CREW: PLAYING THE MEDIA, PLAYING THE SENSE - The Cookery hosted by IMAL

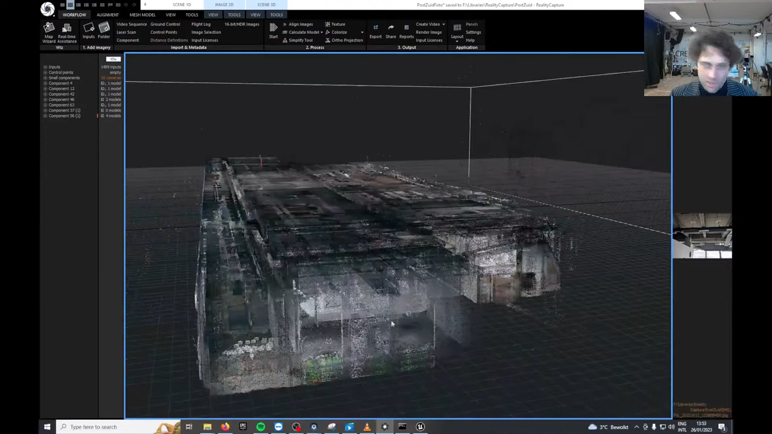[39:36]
But for example, we did lately, we do very big scans.
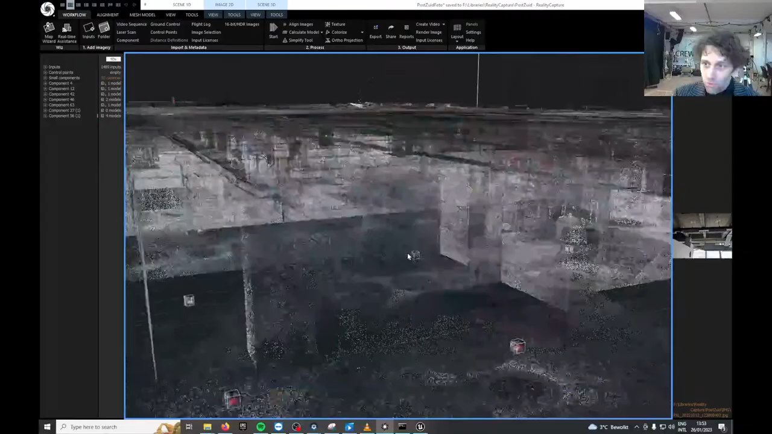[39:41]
We don't only do scans, we also do procedural modeling and traditional modeling. For example, this is at the Tripostal in the near the Gare du Midi, where we took, I think, 100, wait, let me see, I think we have about, yeah, something like, I think 200 scans or something on top of a bunch of,
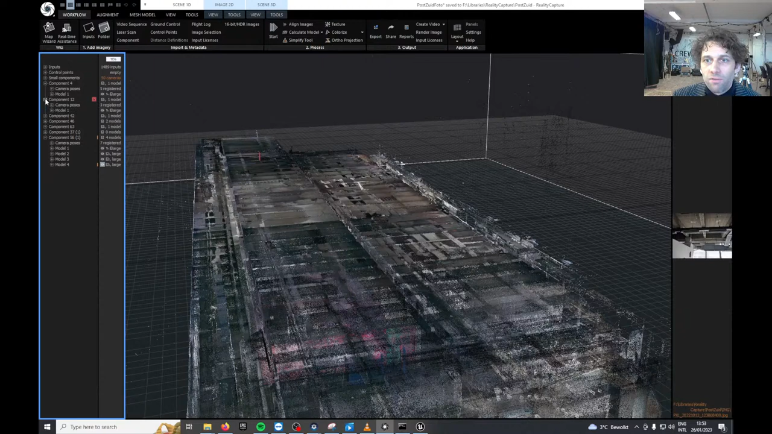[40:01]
89 scans, which are recognized. Anyway, so it's a lot of scans. These then get processed.
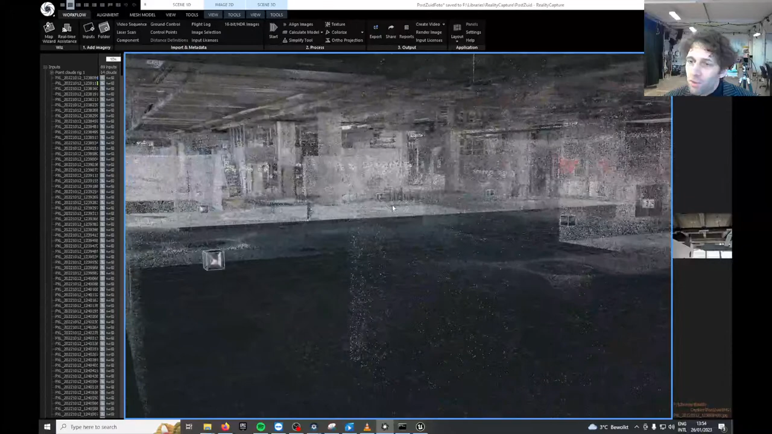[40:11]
We can use them as a point cloud, which can be nice. We can also process them in a mesh, which I will show later for Delirious Departures. So these are the type of things we like to do to
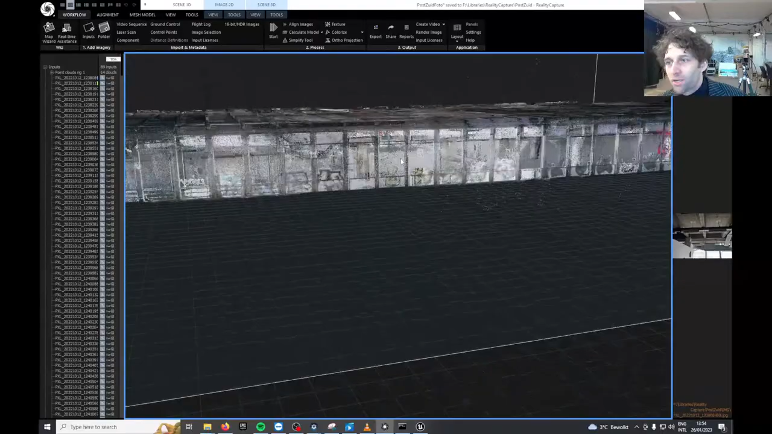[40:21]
be able to not only use it in
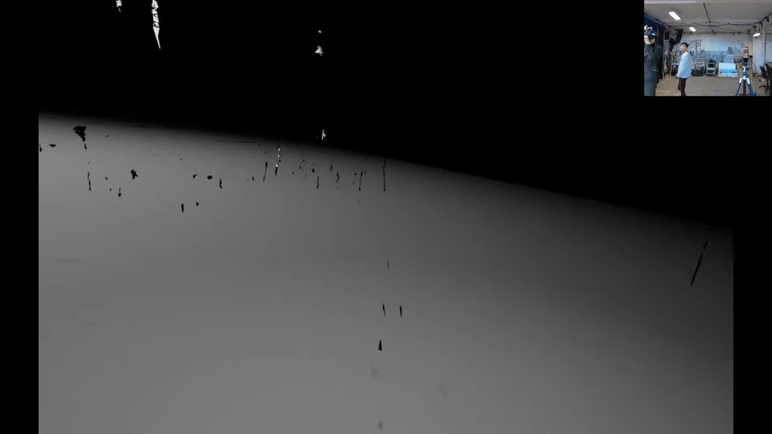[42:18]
So, for example, one of the things that we learned, you will see that here we have pieces of scans and a lot of debris.
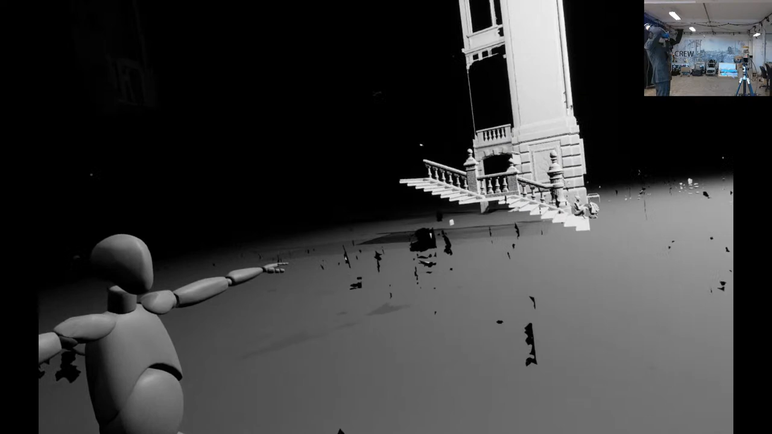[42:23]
One of the things that we learned is if you have too much, if you have too much detail, it can be hard for someone to, to actually see something else.
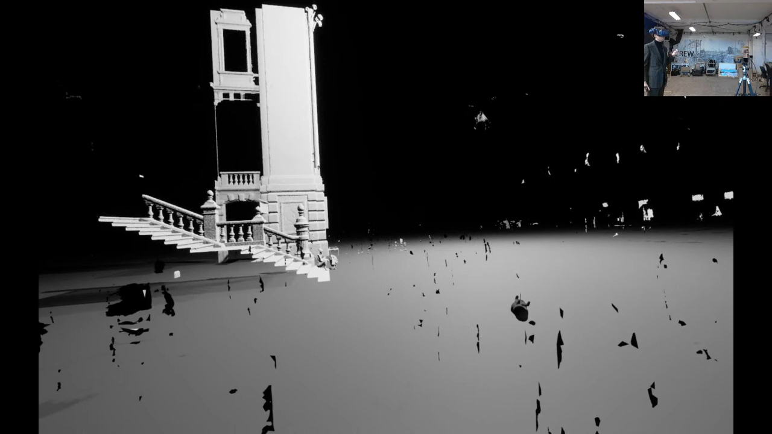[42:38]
If you have a very detailed image, it can become too impressive,
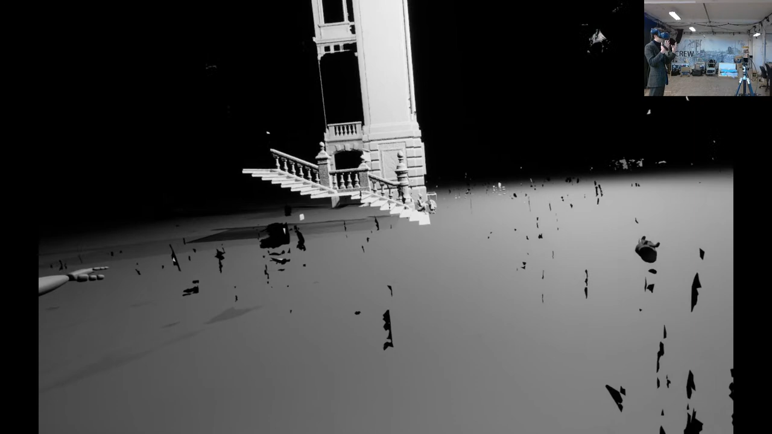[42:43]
and then people are not able to see an interaction or have an encounter with a human, for example.
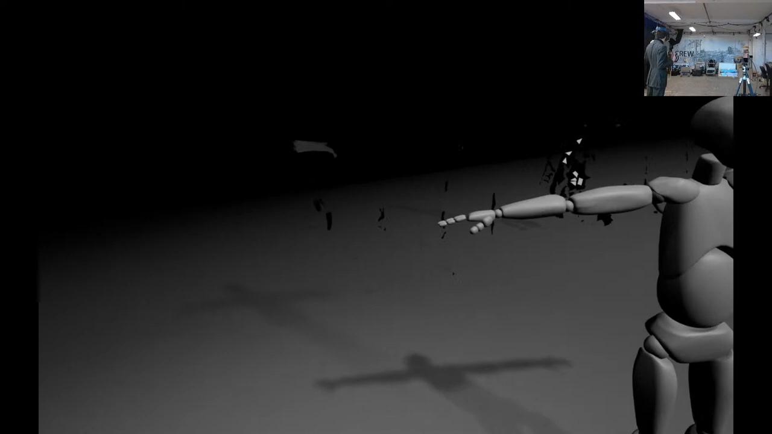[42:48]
Normally, we have Hario here in mocap. I'm not sure whether we're going to have him.
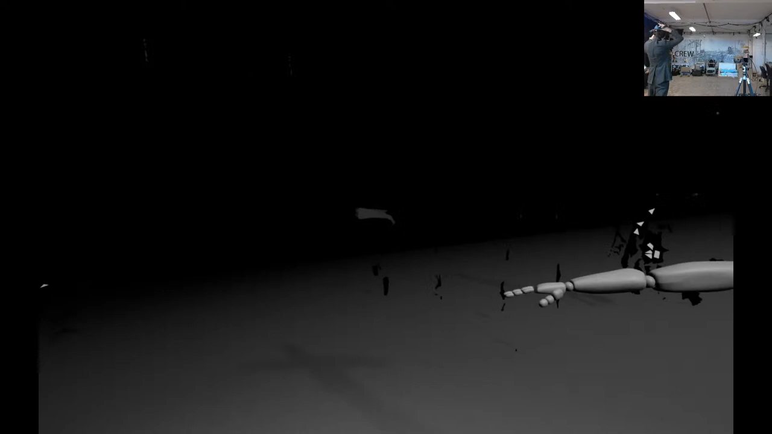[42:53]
Maybe not now, we'll have it later. So, for example, this debris that you see, it's all people who passed by and that we just didn't clean up in the piece.
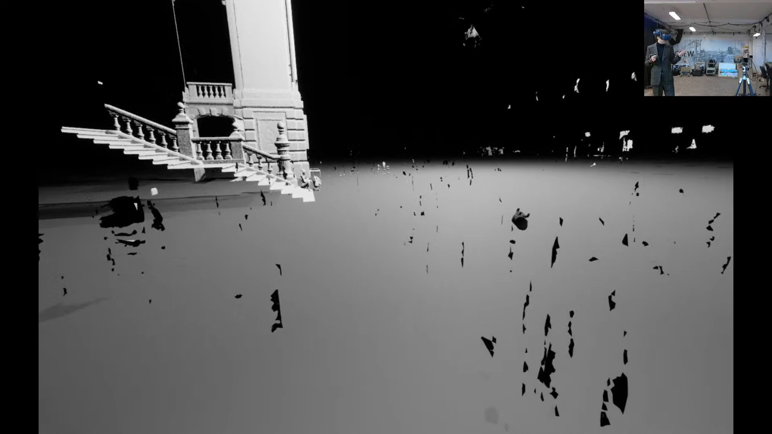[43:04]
It's a way for us of, like, it's a bit like 3D shadows of people passing by, in a way.
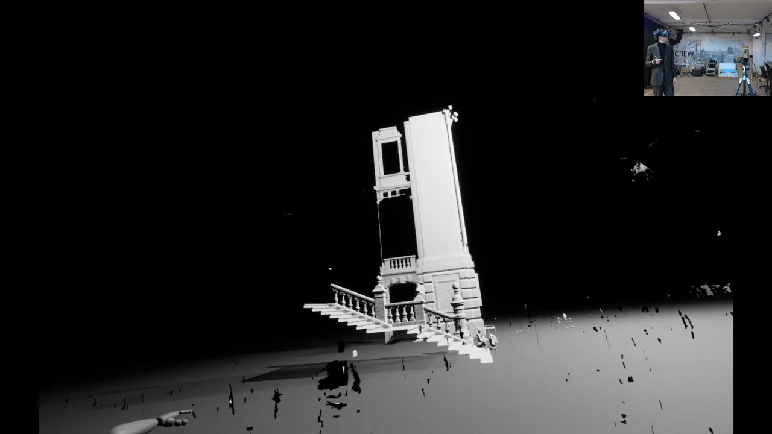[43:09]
And so this is a corridor that you surely know of the Brussels Central Station, which is not a very pleasant place to be in general.
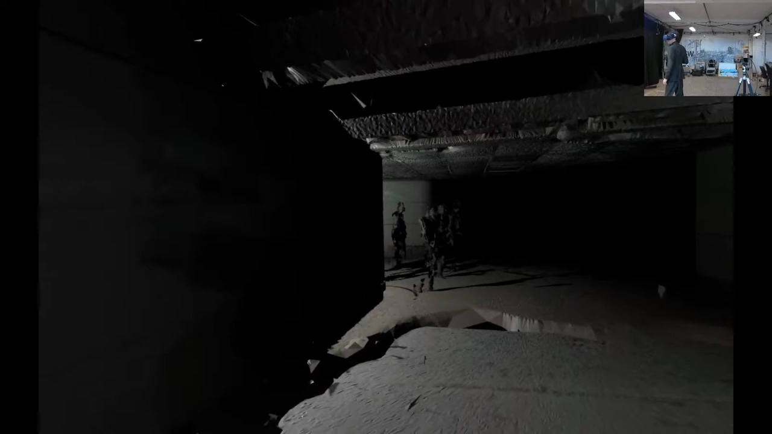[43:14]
And so you see that here, the avatars acknowledge me and they will try to avoid me. It's not perfect, but when you're in the immersion, it's actually quite intense.
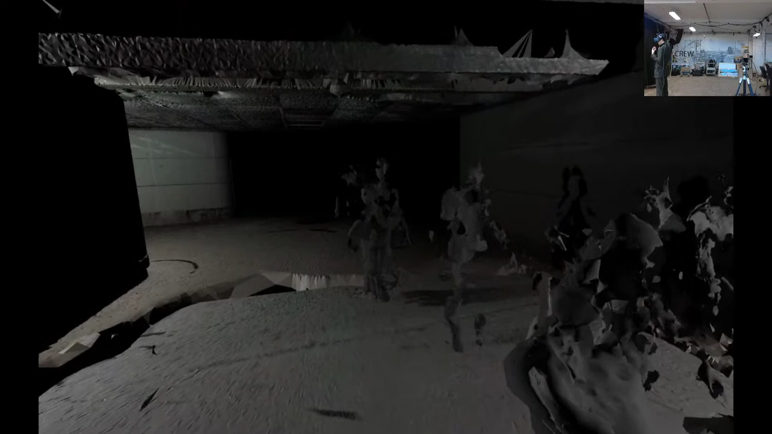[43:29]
You feel that they're really coming up to you and they're a bit attitude. They kind of have an attitude. And so they do not only react to me, they also react to the performer when he's in the piece.
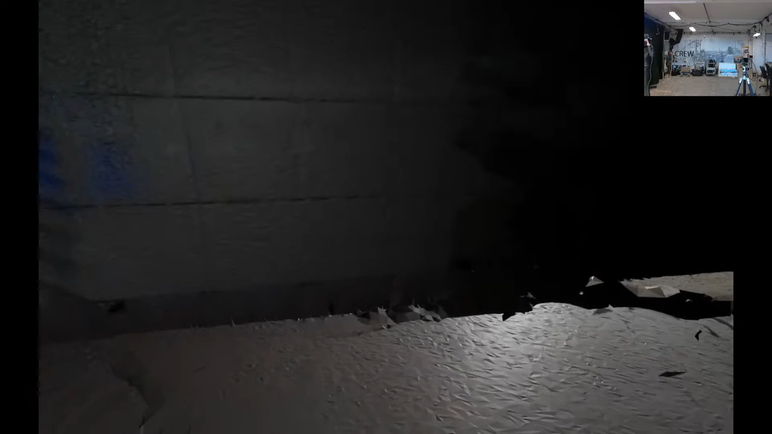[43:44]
Could you look at getting the mock-up running? Okay, no, that's okay. We're gonna look at it later. So so these are the type of avatars we make.
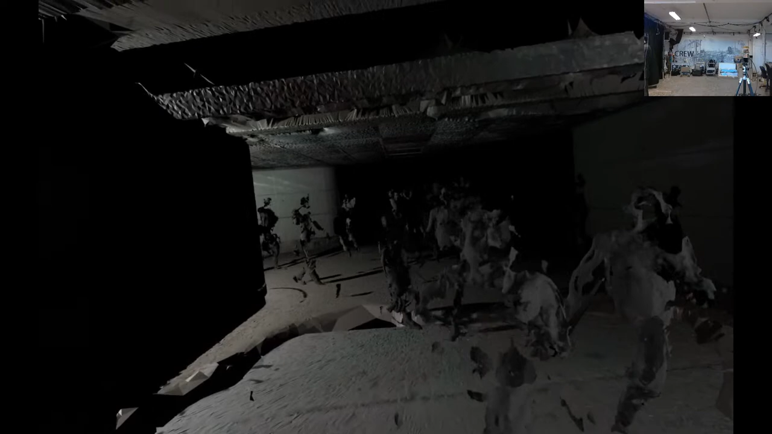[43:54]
We kind of work on the assumption that we do not believe in photorealism.
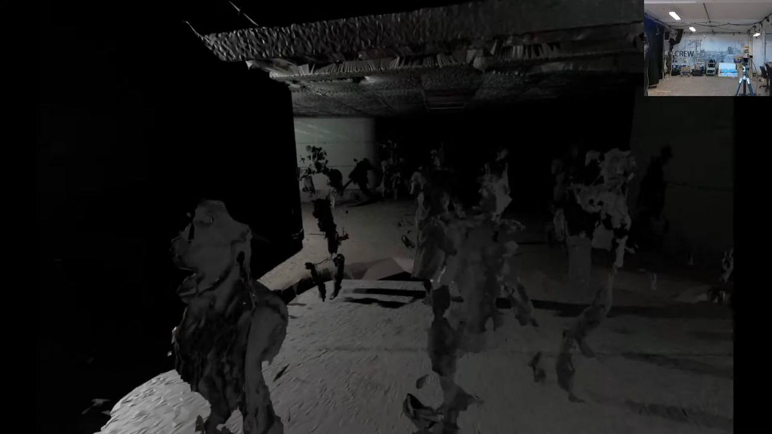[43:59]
We kind of make these sculptural, grungy avatars because they have a lot of personality,
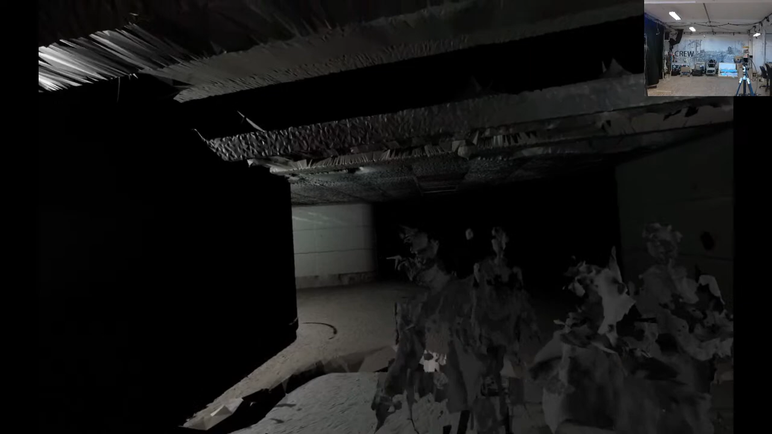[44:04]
and it's not uncanny valley, because we feel that in VR, especially, uncanny valley is very strong and unpleasant. So that was an example. For example,
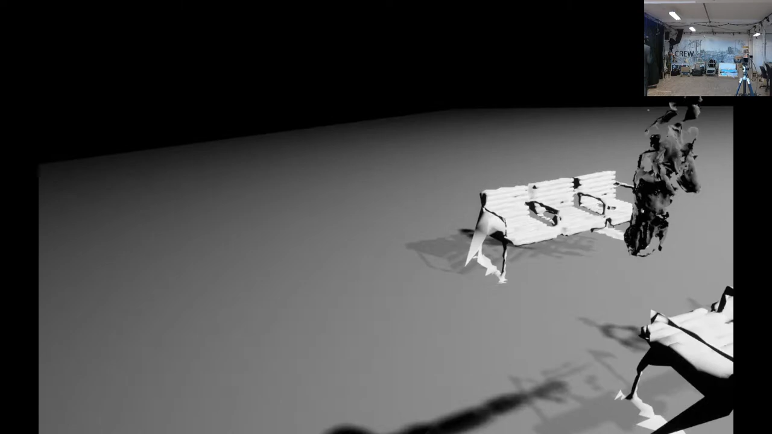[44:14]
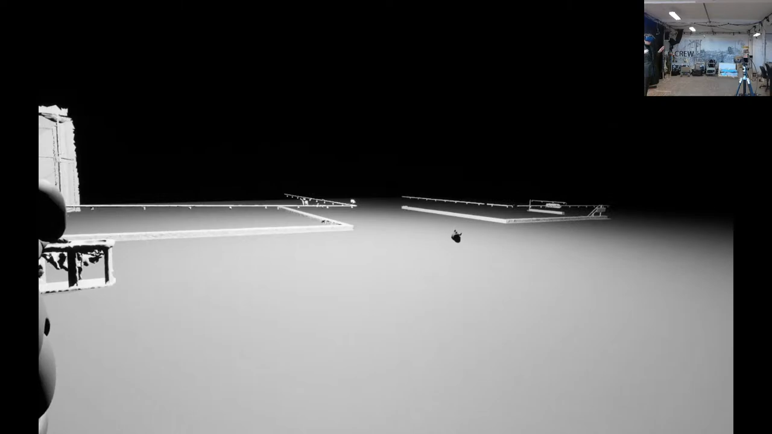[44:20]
this is another example of the more stylized environments that we have, so that people can sit down. They sit down on an actual chair, which corresponds with these benches.
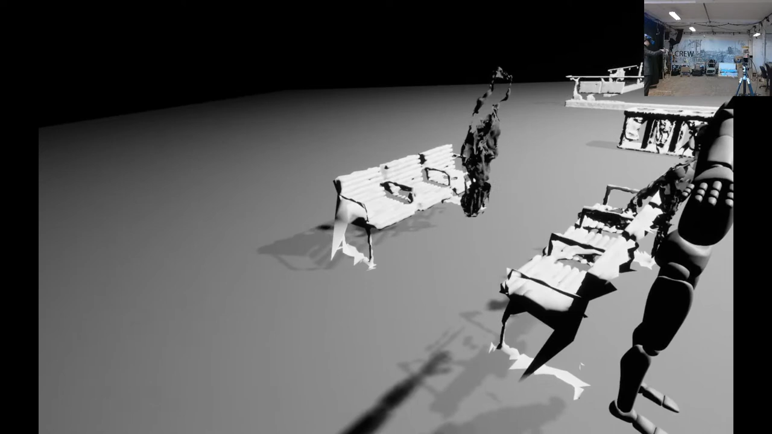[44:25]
And then
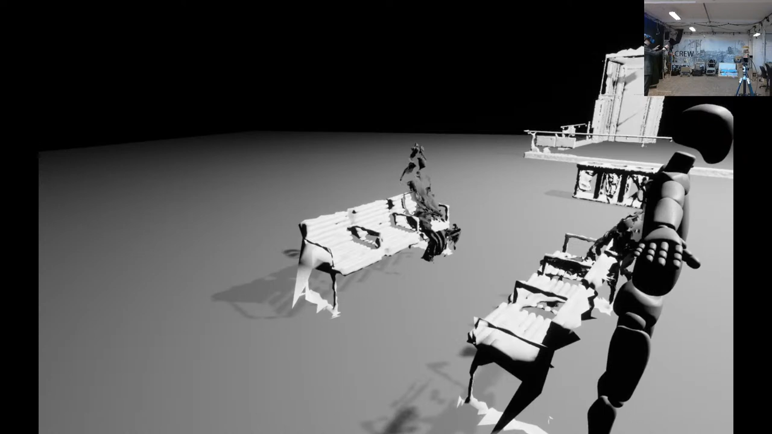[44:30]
we have the canned animations and the actor, and they interact in a way that it becomes
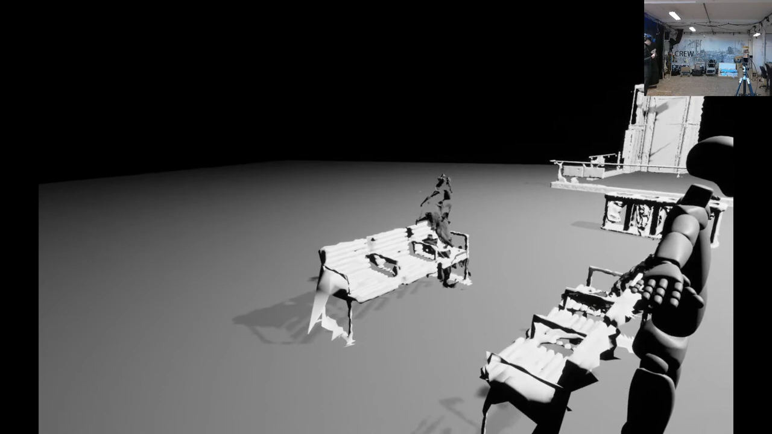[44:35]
unclear what is alive, what is live, what is recorded, what is animated, and so forth.
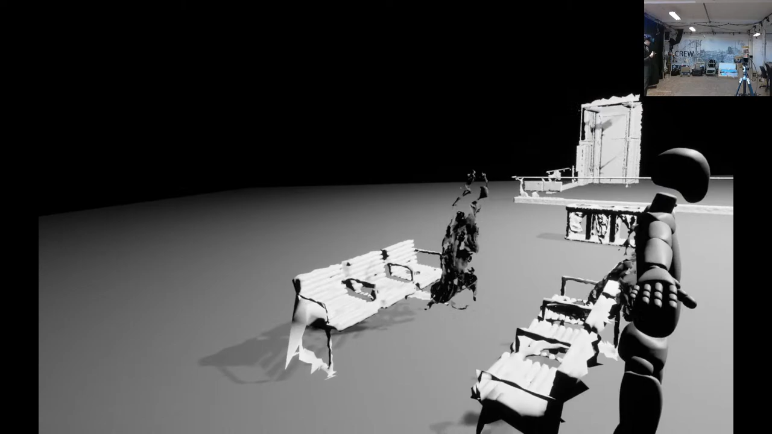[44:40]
This is an example of our very high detail scans.
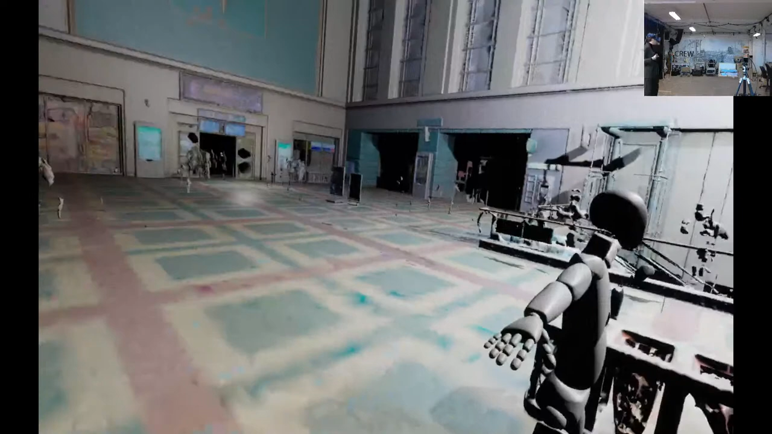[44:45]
So you can see that the people who are sitting down, they're sitting perfectly still.
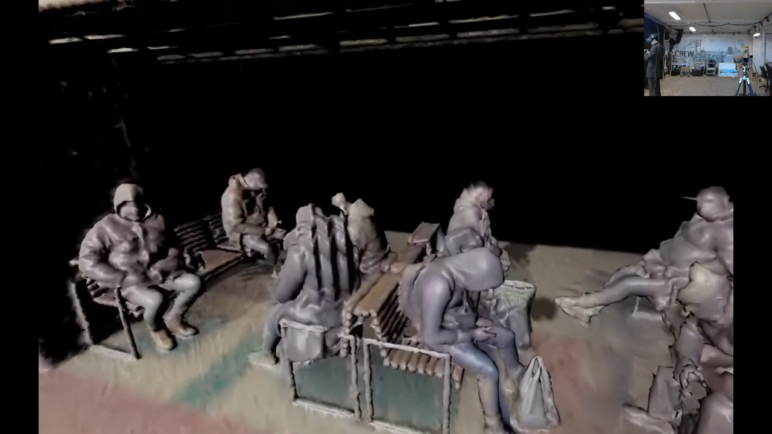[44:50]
So this means that they're at least three LiDAR scans without moving.